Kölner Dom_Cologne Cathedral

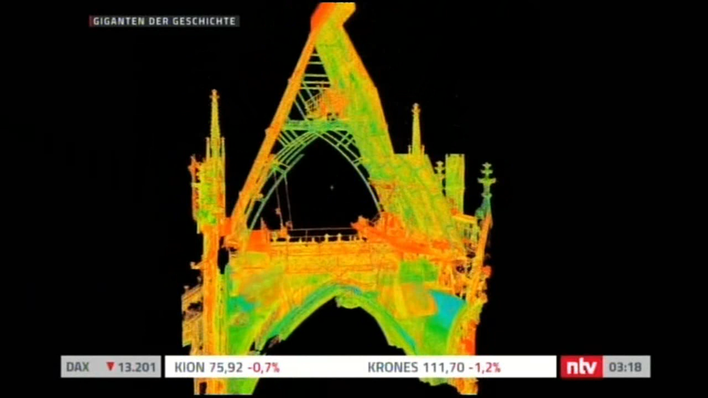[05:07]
hält der Scanner das fest und wandelt diese Daten in erstaunlich detaillierte Bilder um.
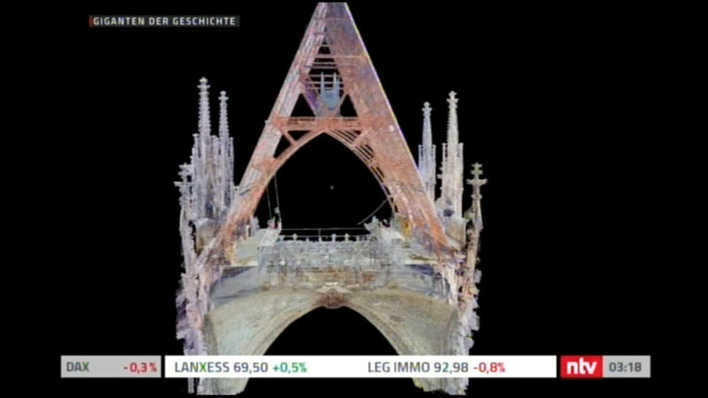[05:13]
So kann man die Konstruktion aus jedem Blickwinkel analysieren.
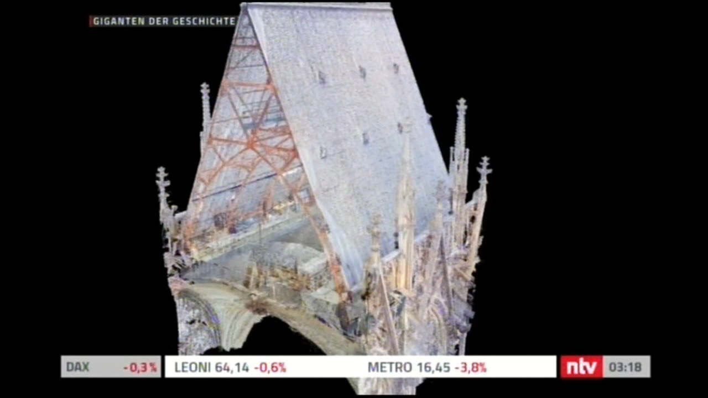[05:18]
Insgesamt haben wir nun mehr als 660 Scans.
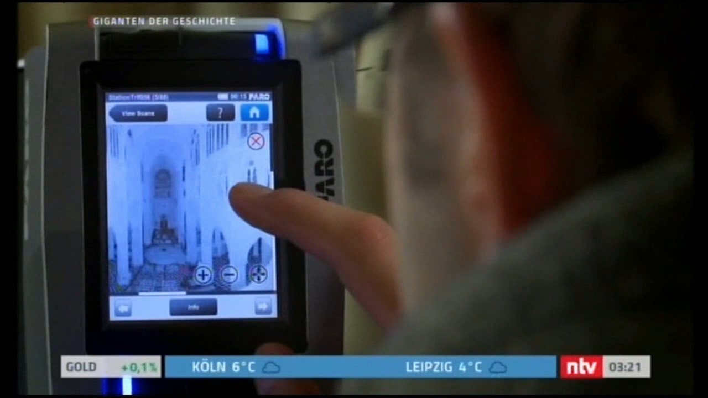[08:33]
Durch die Scan-Vorschau können wir uns alle Details anzeigen lassen, so wie beispielsweise die Säulen hier im Bereich.
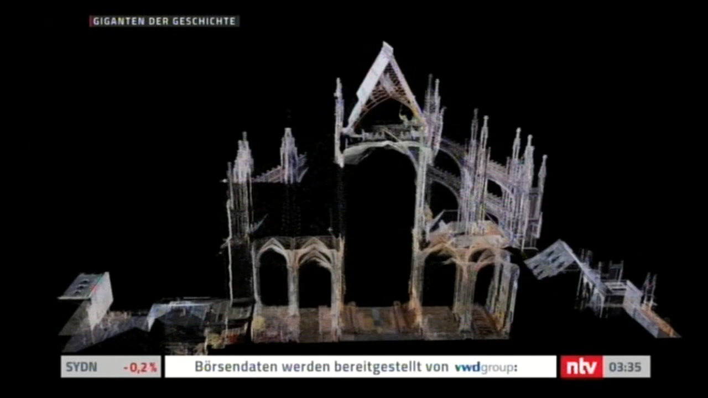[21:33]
Hier habe ich die Stelle fokussiert, an der wir uns momentan befinden.